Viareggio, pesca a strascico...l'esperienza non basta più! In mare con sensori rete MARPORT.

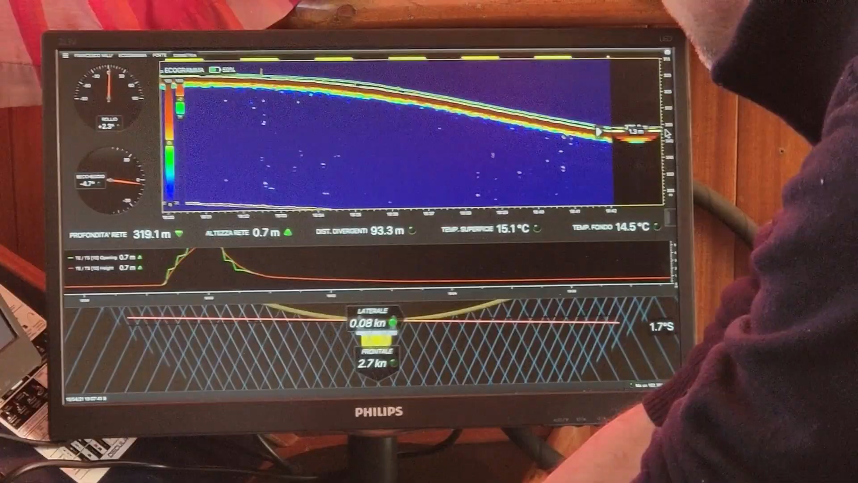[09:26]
Questa è più o meno la visione generale,
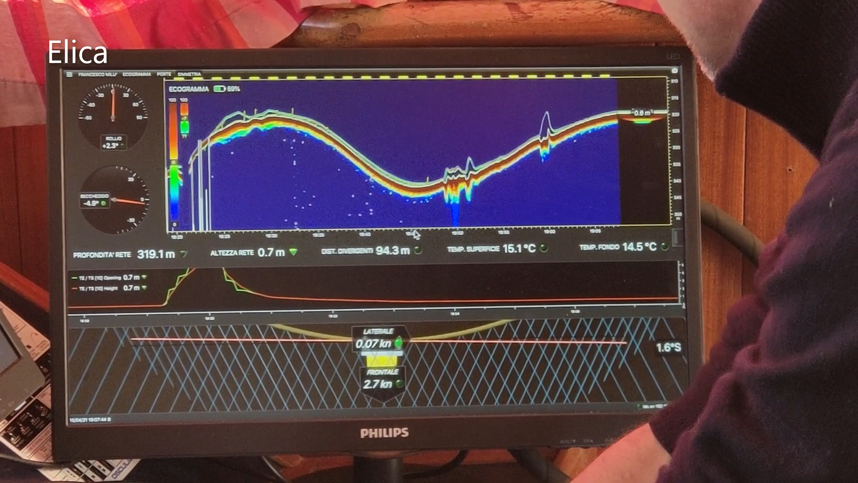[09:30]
rimpicciolendo, questa è dove si chiuse la rete,
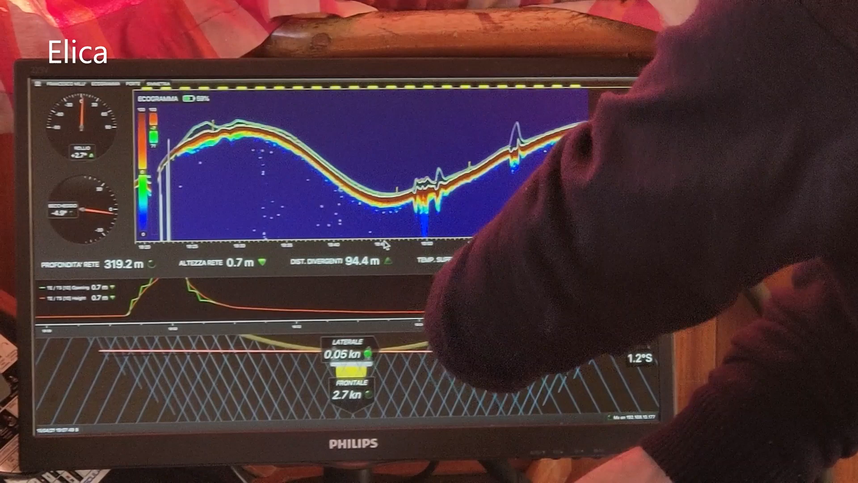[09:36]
ho tutta dalle 18 alle 25, alle 19.05, ho 40 minuti di cala, tutto quello che è successo.
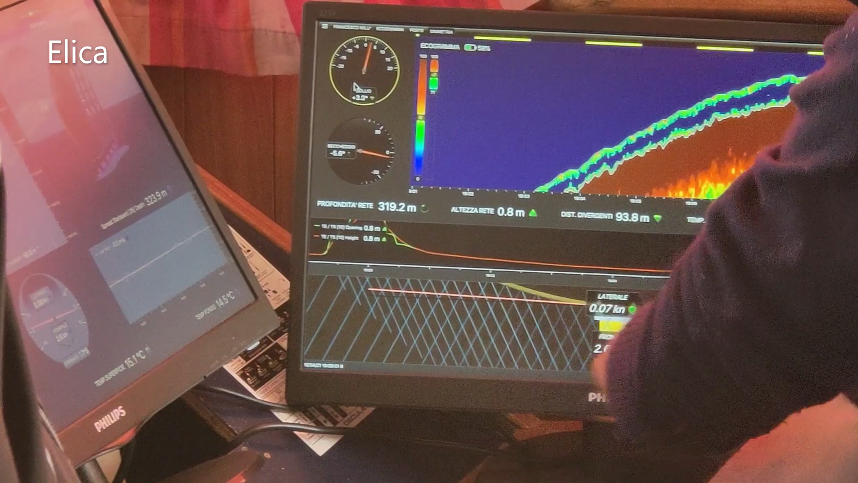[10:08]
L'indicatore dello spostamento laterale, della corrente, questo qui io adesso te l'ho messo a 15 gradi in modo che tu puoi avere a colpo d'occhio la variazione di angolazione.
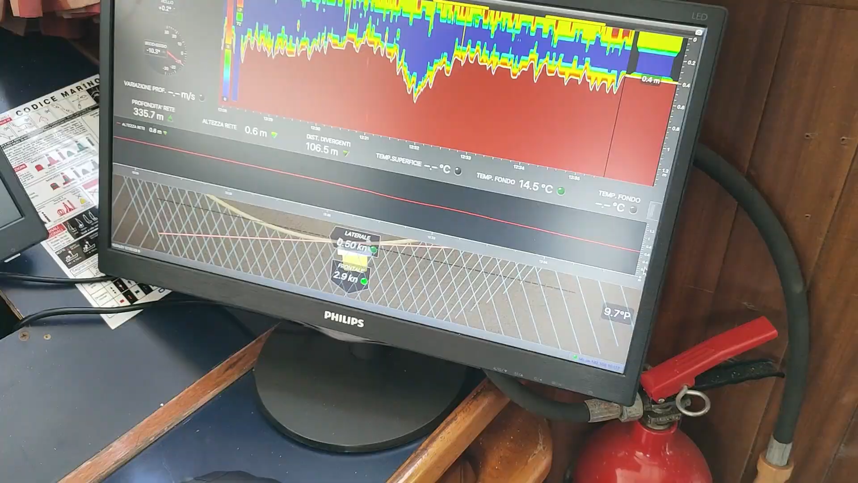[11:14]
Allora, questa qui è la bocca, ora esatto. Lo vanno incollate.
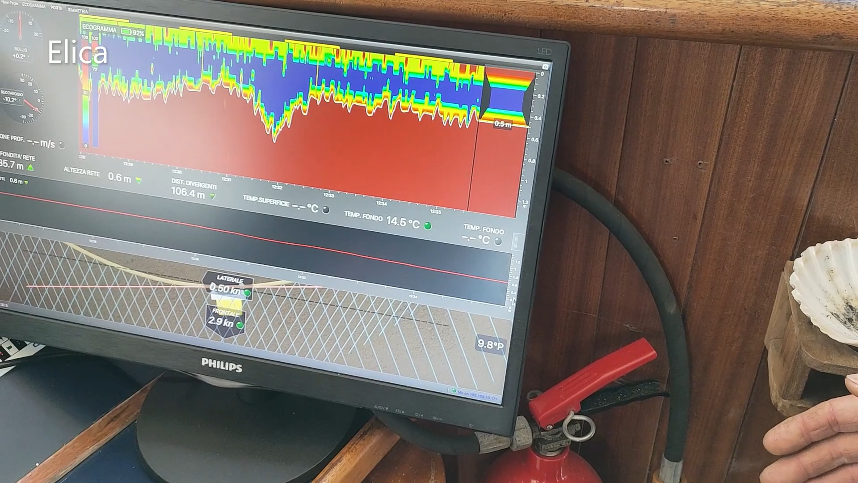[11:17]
Vedevo che aumentava.
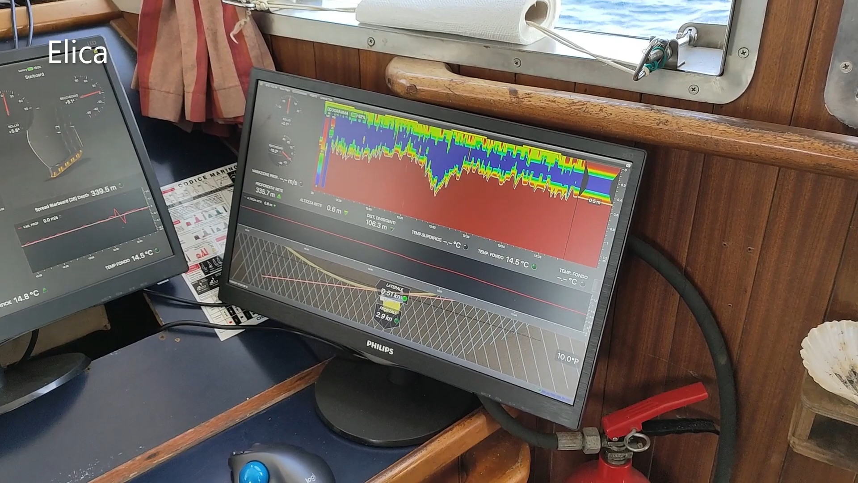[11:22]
Infatti è aumentato perché ha mollato dalla parte di là, vabbè. Lo proviamo, molliamo la parte giusta.